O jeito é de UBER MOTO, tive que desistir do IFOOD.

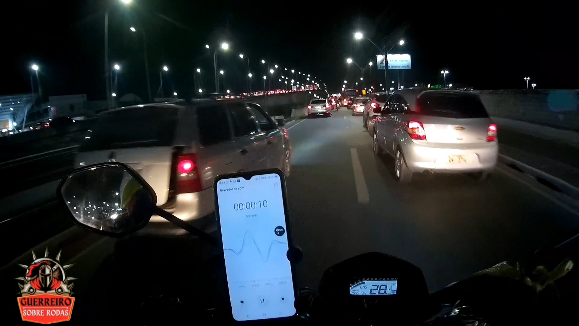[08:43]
Agora vamos pegar por baixo, mas deve ser manutenção mesmo, deve ser limpeza. Uma hora dez, deixa pra madruga, homem. Deixa pra madruga, homem.
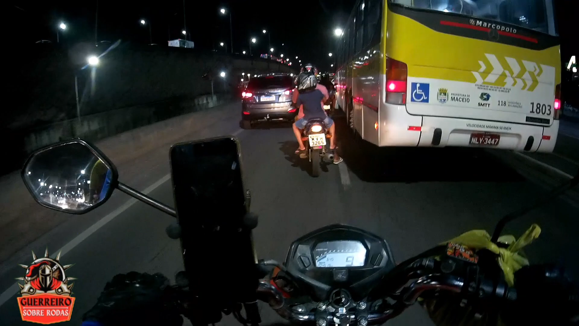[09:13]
Ou então deixa lá pra depois das 8 horas, 10 horas, né? Se aperrei não, colega, aí atrás não. Qualquer coisa eu boto uma asa e vou. Aí quem pensou em pegar por baixo,
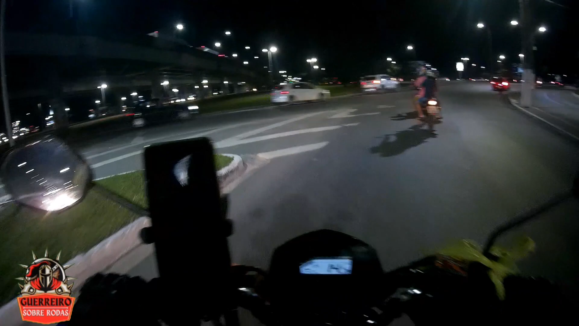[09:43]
aí teve que ser obrigado a subir o viaduto, fazer o retorno lá na UFAL.